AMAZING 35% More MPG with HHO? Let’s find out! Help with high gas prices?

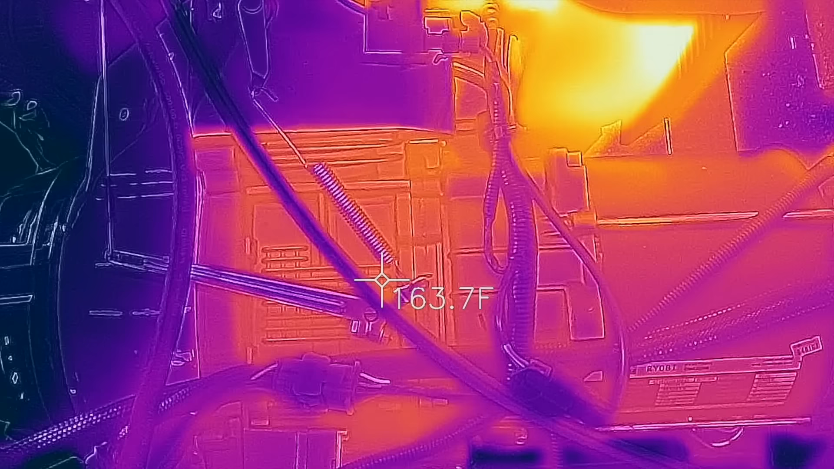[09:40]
On screen: spot 163.7°F
The engine temperature seems to be pretty much the same as well.